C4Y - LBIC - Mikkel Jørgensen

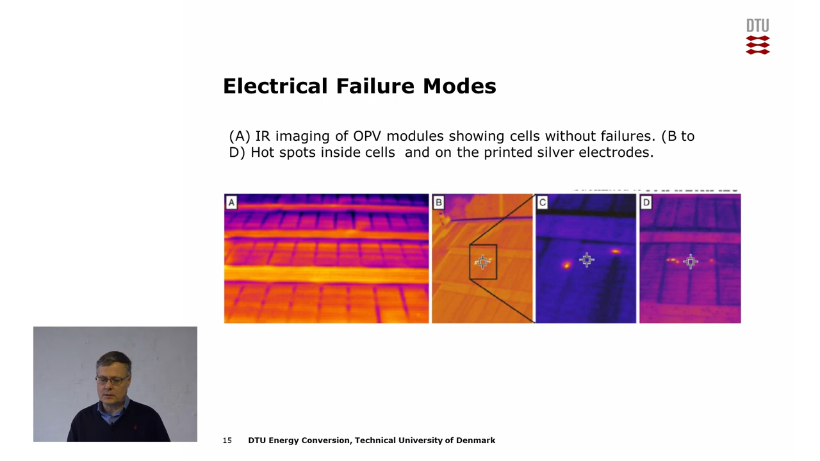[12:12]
where you can see a heat signal from these shorts just before they burn through the solar cell.